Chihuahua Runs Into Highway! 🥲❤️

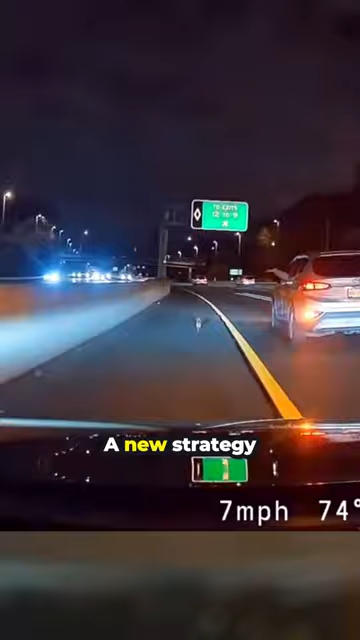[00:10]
They boxed it to the side and guided it towards a car down the road, but when the man was supposed to catch it, it just ran right past him once again.
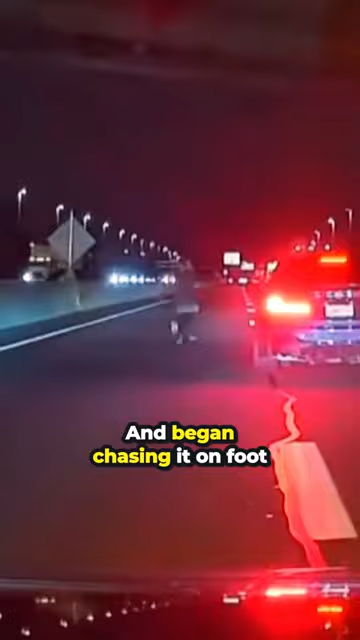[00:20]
That's when a woman had enough and began chasing it on foot, completely ignoring the danger and trying her best to lure him down the road until she finally reached a car and trapped him behind it.